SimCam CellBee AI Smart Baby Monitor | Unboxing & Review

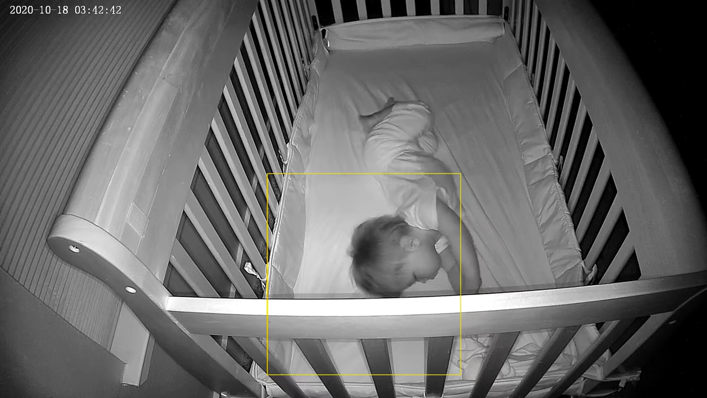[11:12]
So the faces always turn away. Now, but every now and then, in the middle of the night, the AI will be able to capture his sleep pattern and will send us an alert. Now, granted, we're not going to check on him in the middle of the night if the baby is not crying, right? But in the morning, when we wake up, we will see an alert that was sent to our phone.
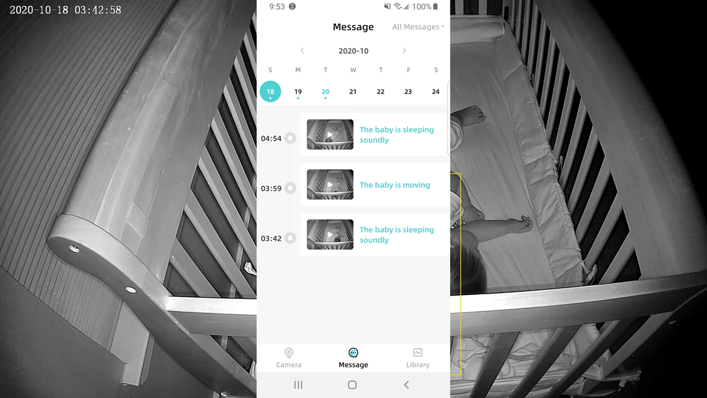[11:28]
And then we can check. And then we will see, oh, at a certain time, what time the baby was sleeping, and so on and so forth.